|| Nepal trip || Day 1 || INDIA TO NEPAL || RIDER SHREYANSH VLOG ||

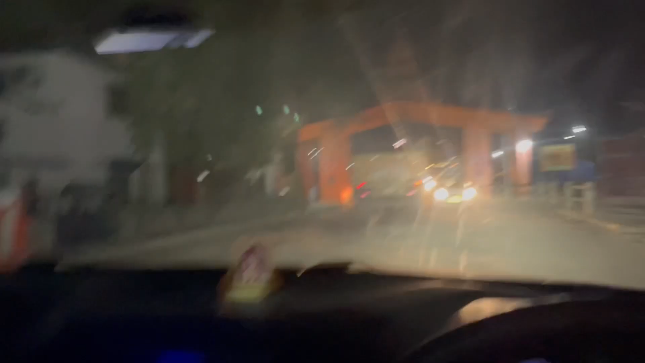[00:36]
ऐसे ही ट्रक लगे रहते हैं तो आप लोग बाएं से निकल सकते हो। और हाँ, एक चीज़ याद रखना, तेल फुल करा के आना।
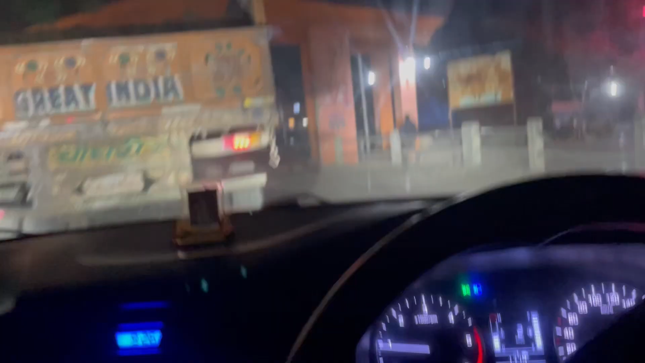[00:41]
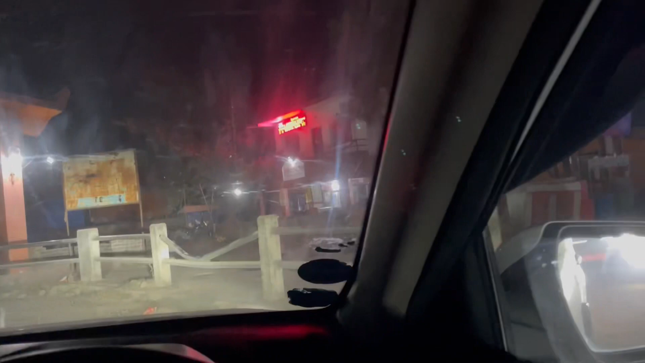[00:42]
ये हम लोग इंडिया नेपाल के बॉर्डर के बीच में खड़े थे, हम लोग राइट से अंदर जा रहे हैं।
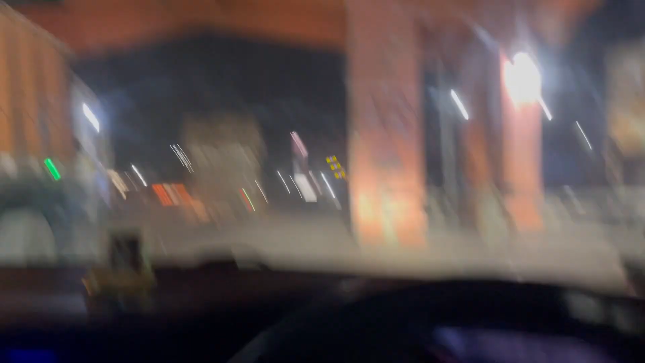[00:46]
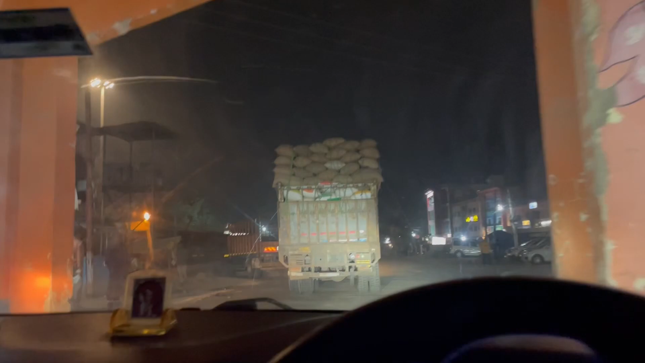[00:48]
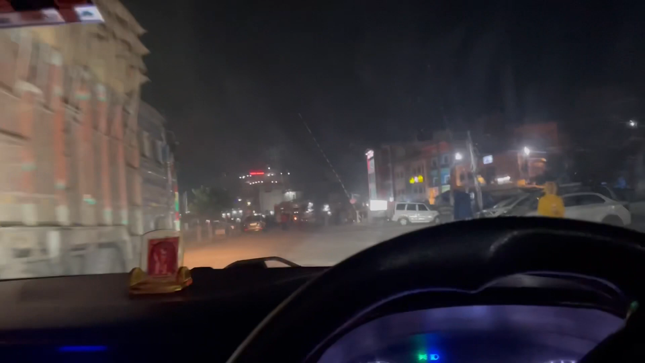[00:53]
हाँ, ये अंदर अब अपन लोग आ गए।
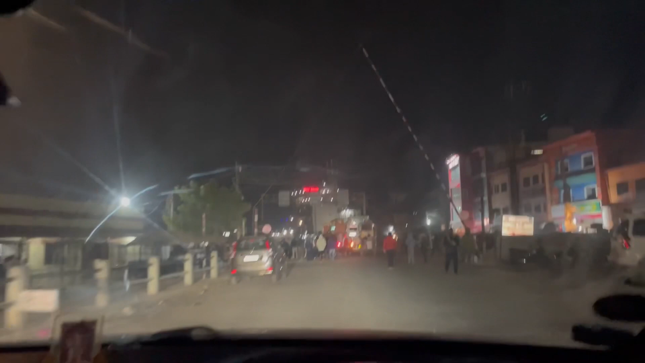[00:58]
ये एंट्री पॉइंट ऐसा दिखता है।